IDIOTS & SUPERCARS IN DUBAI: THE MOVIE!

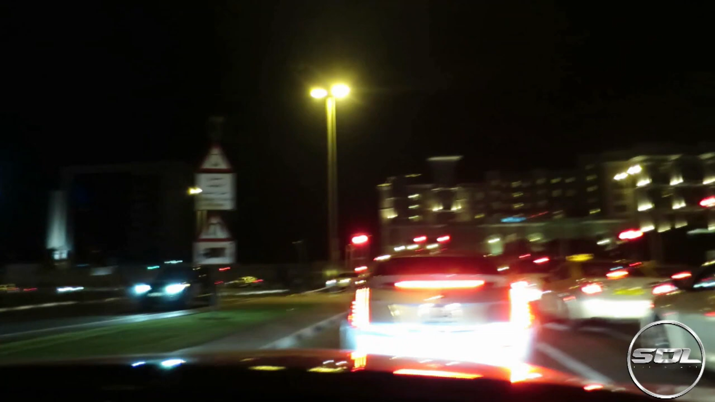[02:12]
Oh, there's the Aventador over there. No one probably see that.
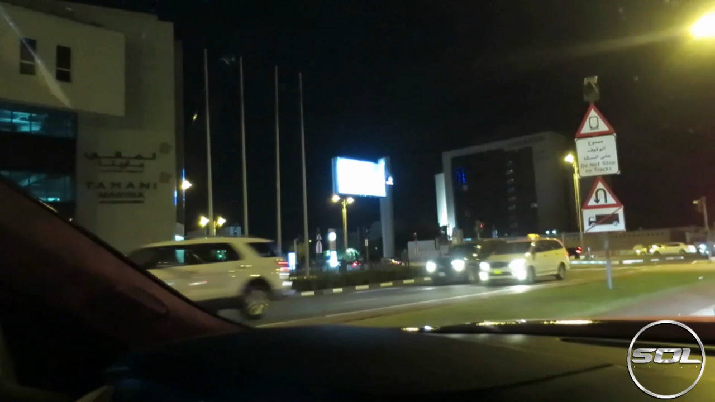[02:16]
It's our first proper supercar. Yeah.
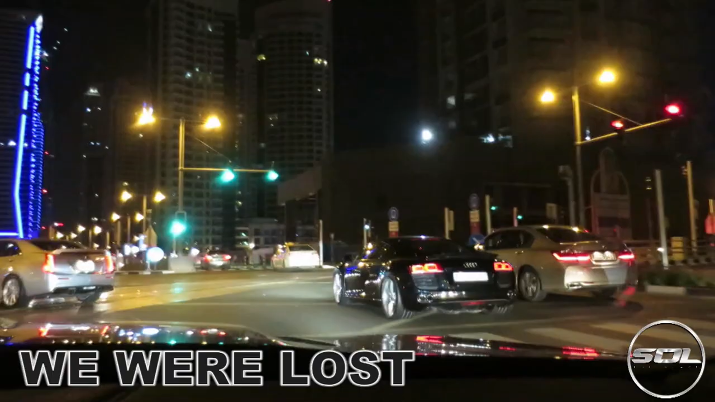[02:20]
So, what are you doing? Surely go down there.
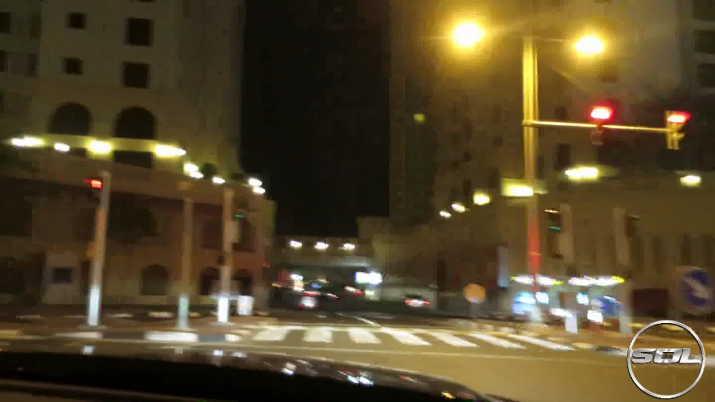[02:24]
Surely not. There's a McLaren down there.
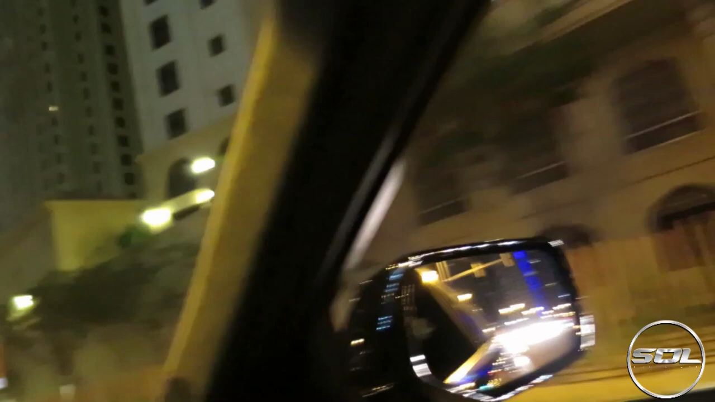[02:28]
GTR over there. GTR rubbish. I'm so bad at filming, but there was a GTR and a McLaren down there, and ours is difficult, and we've ended up at the same place we were 10 minutes ago.